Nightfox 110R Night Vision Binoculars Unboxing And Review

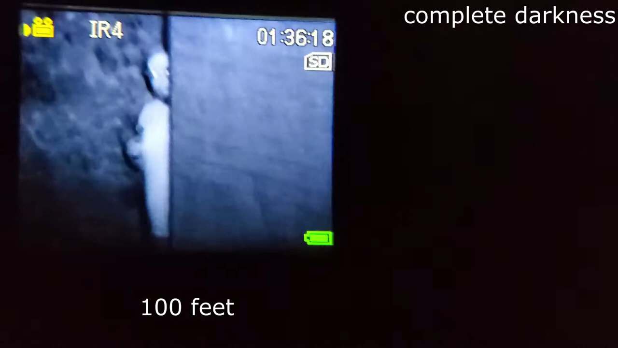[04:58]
That looks crazy. Isn't that crazy?
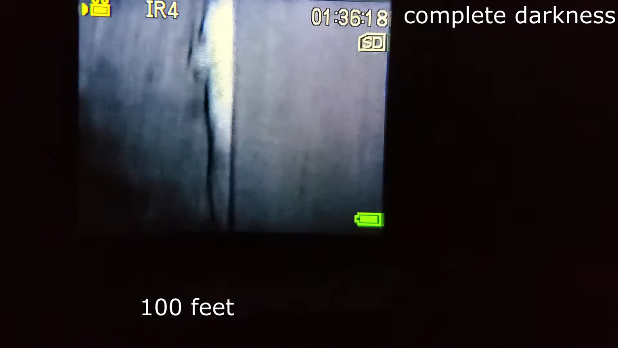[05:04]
Now you can see him peeking out. Do you have glasses on?
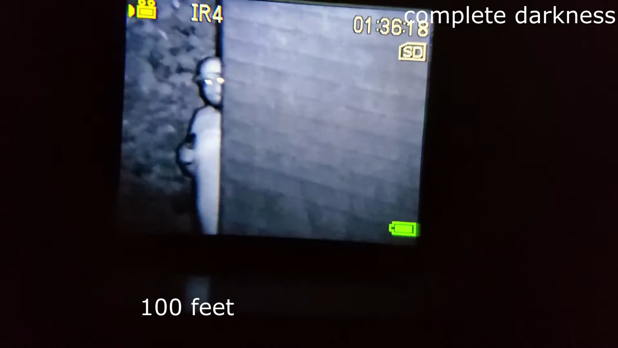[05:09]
Yeah. Yeah. Somebody designs glow. You look a damn alien bro.
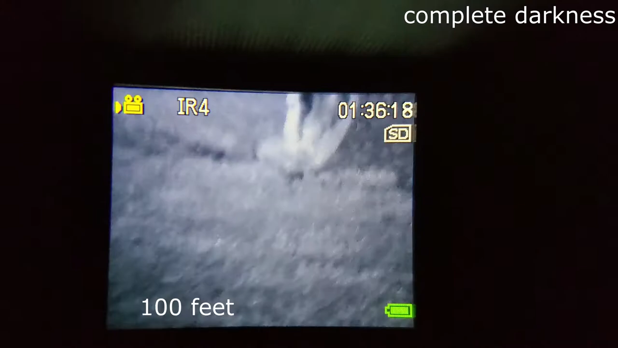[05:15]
See there's a log and a damn wheelbarrow over there. This is real life. I can't see shit.
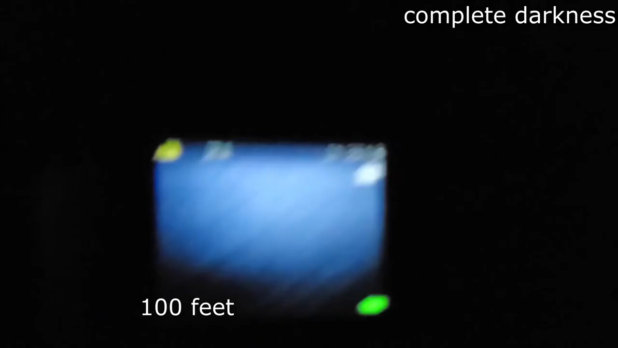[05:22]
And this is IR. And walk over here. Dude that's so fucking bright.
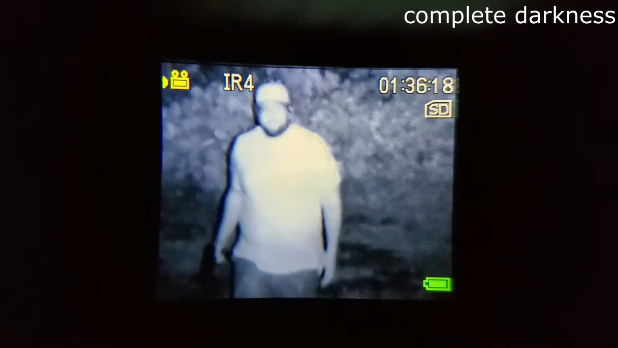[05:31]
Look. Can't see him.
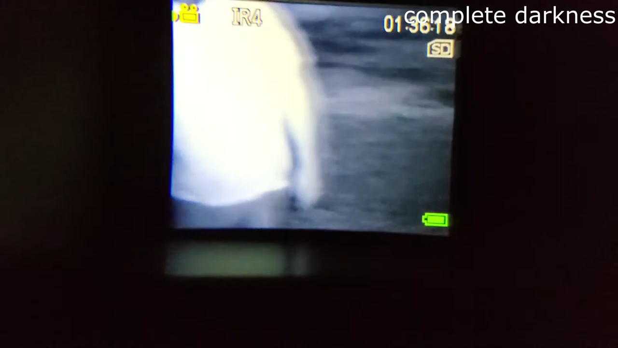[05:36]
All right guys. We saw how well it worked. Works great. Definitely lights up a lot.